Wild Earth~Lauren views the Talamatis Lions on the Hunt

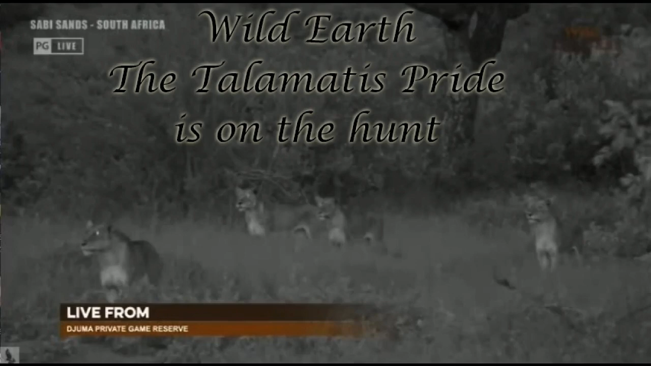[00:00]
Someone who's not fallen asleep is this lioness.
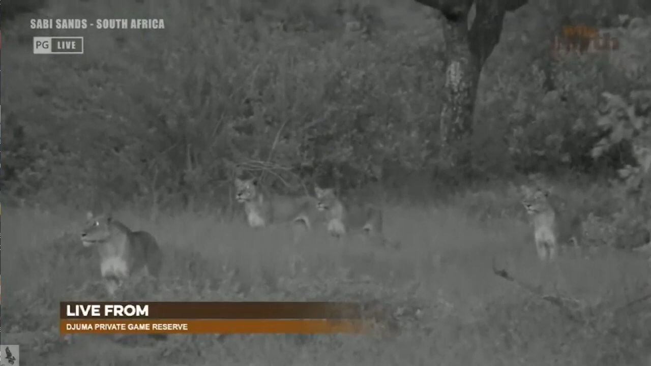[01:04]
Talamati's are up, awake. We're in infrared now, thank goodness. And they're looking at Impala. Impala are right behind us. I don't hear them snorting, which means they may not have seen the lions.
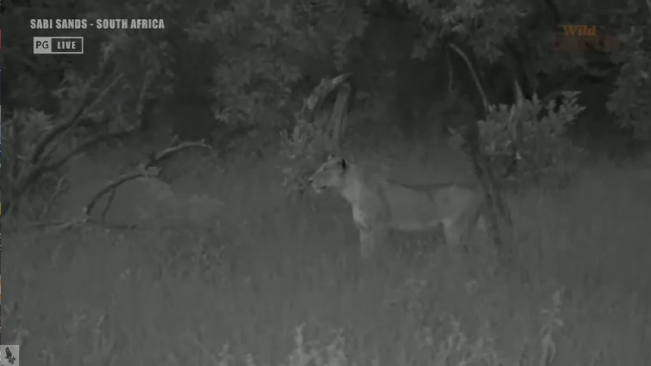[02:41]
we've lost too much ambient light to use our normal camera without infrared and without artificial light, which could mean crepuscular can be very difficult for diurnal animals. It can be that time of day where the eyes are just not adjusted, and maybe the Impala don't see them. The Salvatore male always just sits down, oh. Yes, there's nothing quite like an active lion sighting.
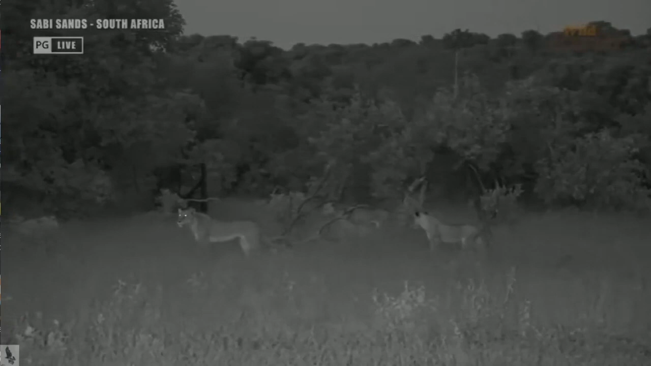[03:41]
The Moomans are the landowners here, and that's what that fence is in the background. Which means they're about 300 metres away from our camp. You see, their eyes are glowing. We're not shining any lights, there's no spotlights or torches or anything here.
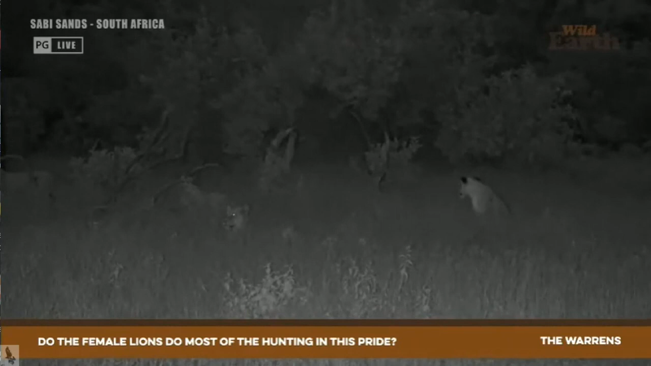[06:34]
do most of the hunting but i would imagine the sub-adults are also active the males and the hunting as well but of course the five adult females they are the ones with expertise they are the ones that really is that one here simon they're getting closer okay i'm gonna reposition because this these two are after something are you ready
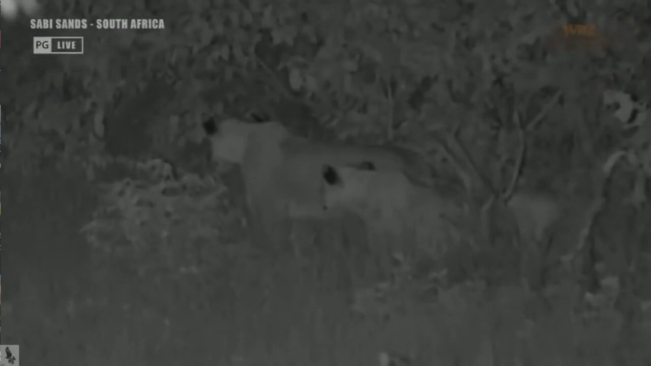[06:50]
i just want to get drowned or we're going to miss completely what they're after but yes there's more females so
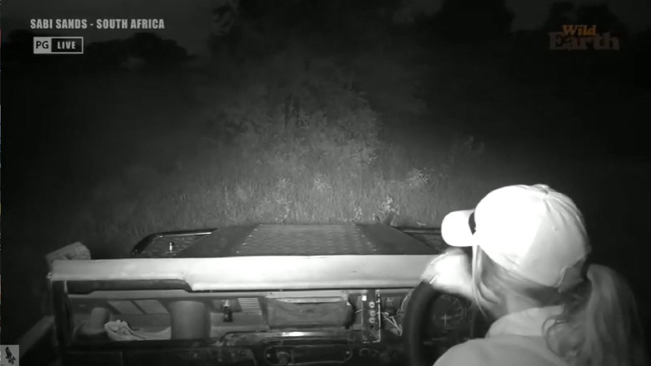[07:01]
generally they do but the sub-adults both males and females will be hunting at this age they range in age between a year and a half and two years okay this just gives us a little bit of a better view to see what they could possibly be looking at when i don't see anything simon's going to scan with the camera
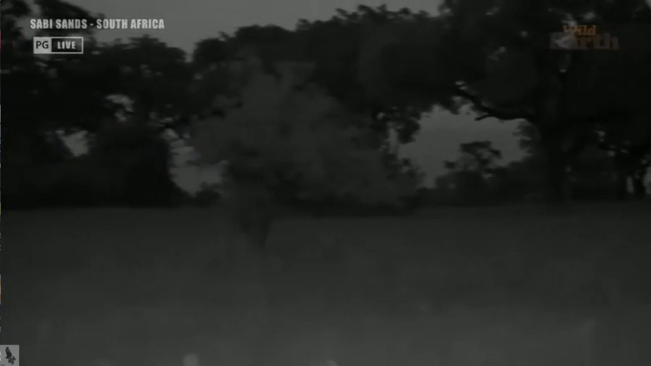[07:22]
okay so hopefully something happens but we're going to stay very close to the talimatis and see if they get lucky
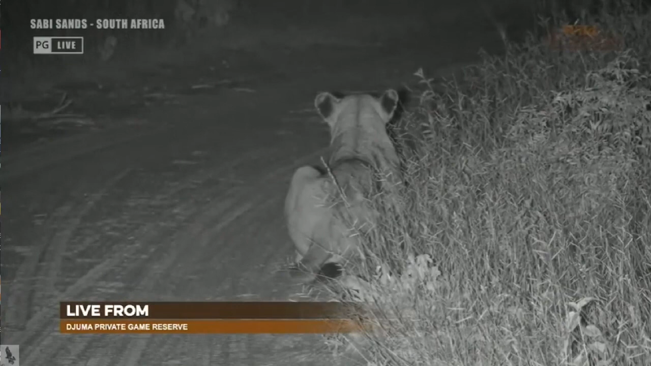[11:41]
it a little bit difficult now this lots of vehicles wanting to see them but just as we were pulling out of the sighting we actually came across this lioness they're going to hunt whether it's on quarantine or whether it's a little bit to the west they're heading in a westerly direction i don't know tomorrow will tell but they're hungry they're together and they're active
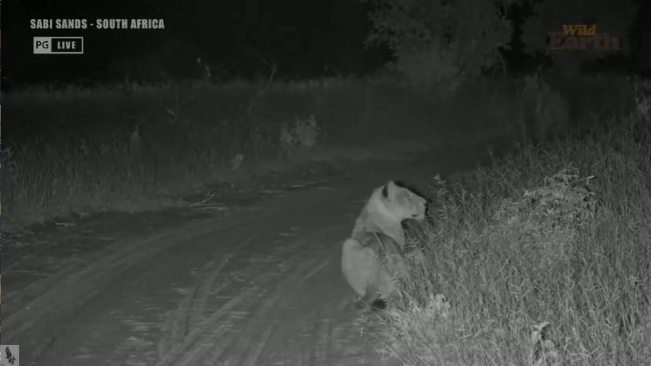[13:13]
rule number one is generally do not spotlight in a hunt i apologize about that these males have no idea these rams do not know there's a lioness watching them they're grooming they're they're just relaxing on quarantine